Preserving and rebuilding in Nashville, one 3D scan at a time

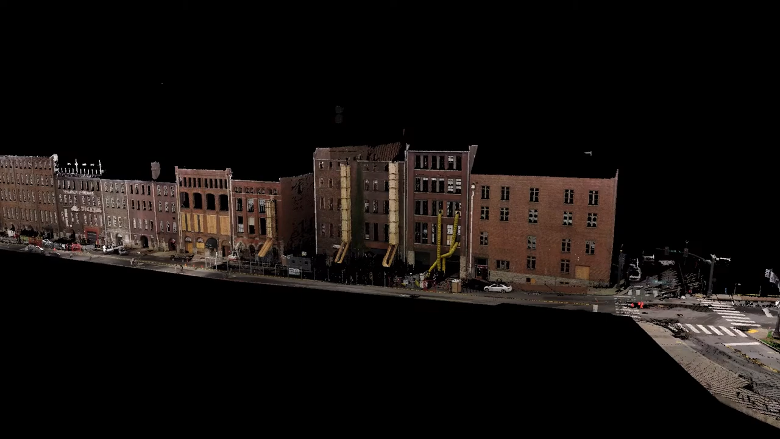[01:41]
So we can generate a really nice looking visual 3D color point cloud.
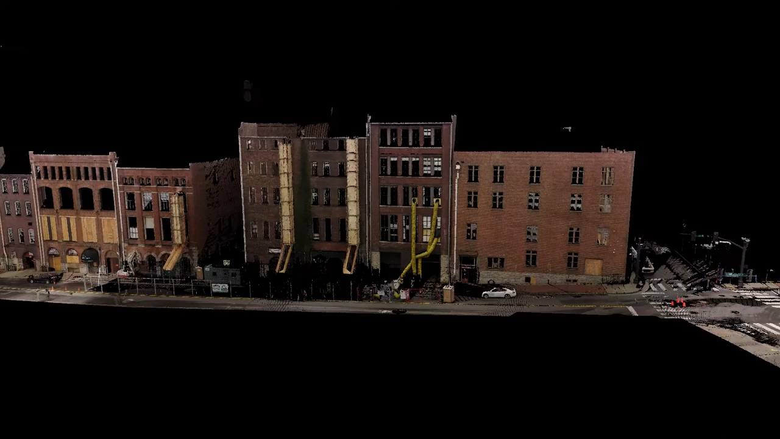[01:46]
With these 3D scanners that we have, they shoot millions of little lasers out to everybody and records actual pinpoint locations of what is physically in this space.